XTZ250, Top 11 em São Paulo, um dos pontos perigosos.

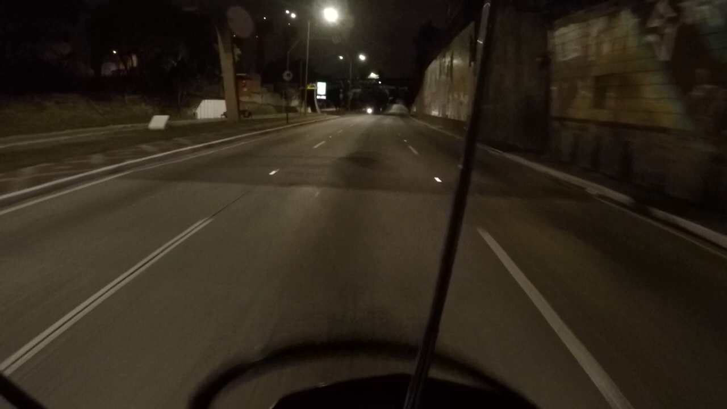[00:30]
Que tem lugar que o radar facilita pro roubo. Aqui tem radar de 50 por hora, mas esses externos aqui pegam só
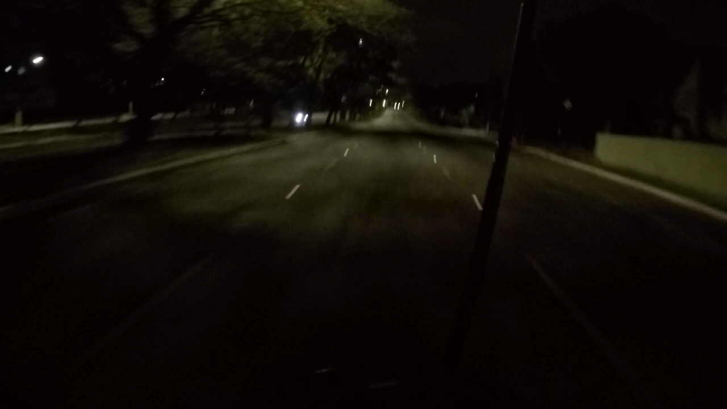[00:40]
placa dianteira. Infelizmente, é meio que uma armadilha. A pessoa diminui para não levar multa e toma um assalto. Toma uma surpresa.
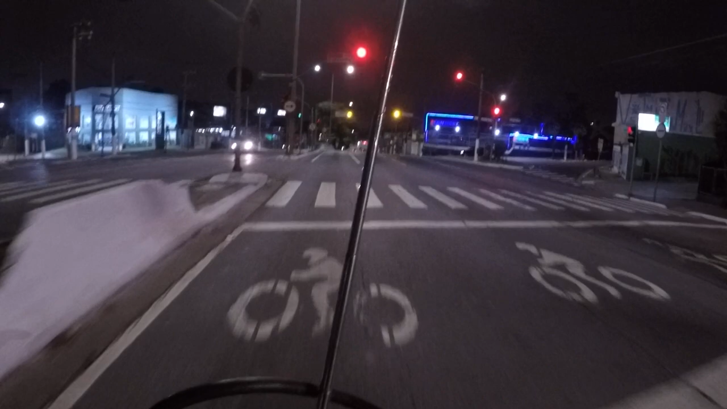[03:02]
Aqui tem 50 por hora e pega a placa traseira.
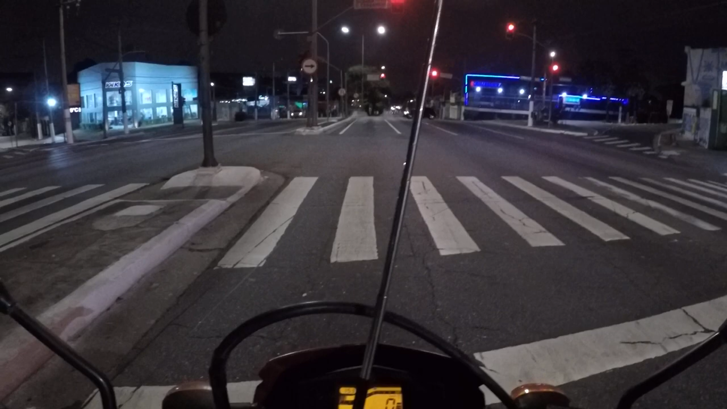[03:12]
Porque nas estradas, em geral, o pessoal tem essa tática para assalto aí, né? Segura o veículo e vem uma turma e aborda.
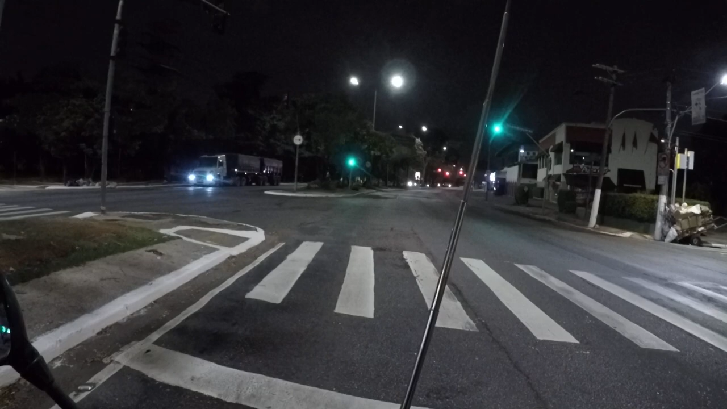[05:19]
Se fosse o caso de pouco risco, ele estaria piscando no amarelo, como muitas vezes acontece por aí.
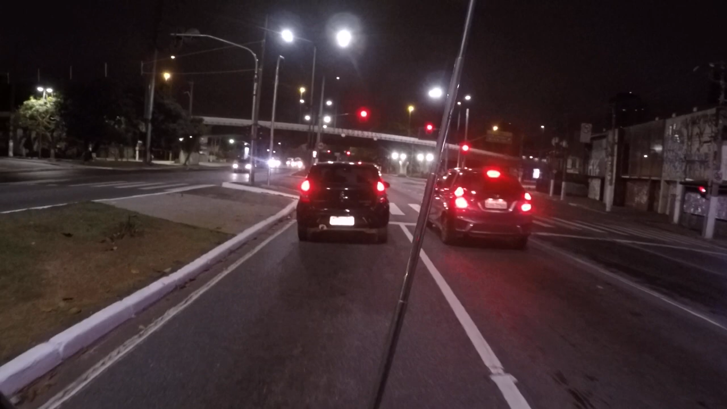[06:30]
Como eu falei de parar no farol vermelho,
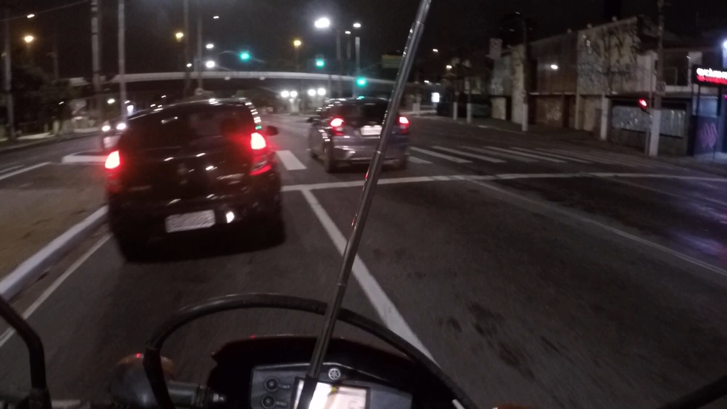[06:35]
é bom parar, mas ficar preparado para sair mais rápido. Igual ali no caso, eu poderia ter seguido por fora dos carros,
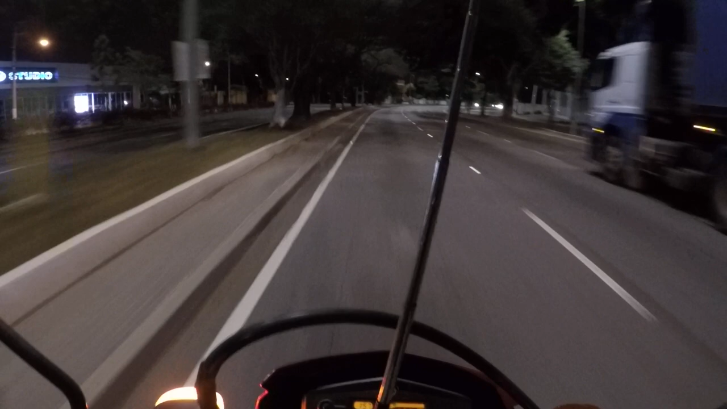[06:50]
por fora à direita, na terceira faixa ali. Ah, vale lembrar que esse aqui é um dos top 11 dos pontos mais perigosos de São Paulo. Perigoso assim, é facilidade para fuga, seria isso.
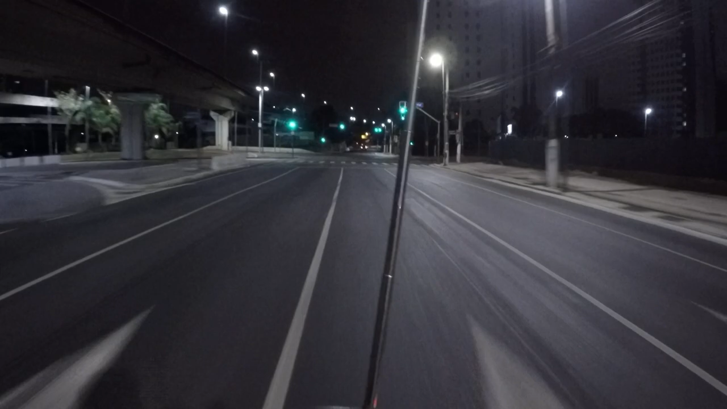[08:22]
No Rodoanel você vai para todo quanto é lugar que você quiser.
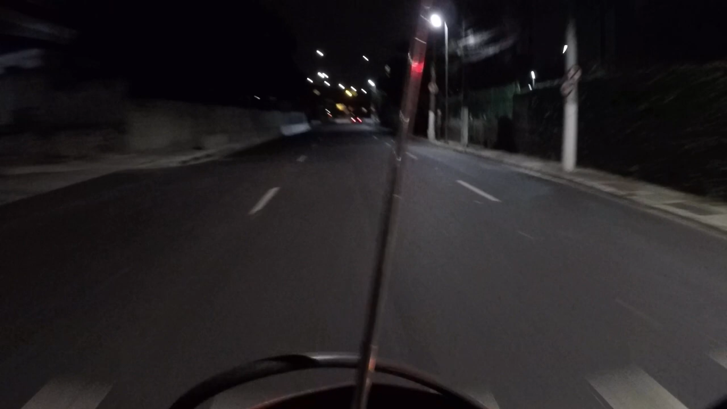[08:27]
Então, é um lugar fácil para fuga, né? Aqui já estamos desembocando na Marginal Pinheiros. O ônibus está ali, mas é bem provável dele seguir à direita aqui.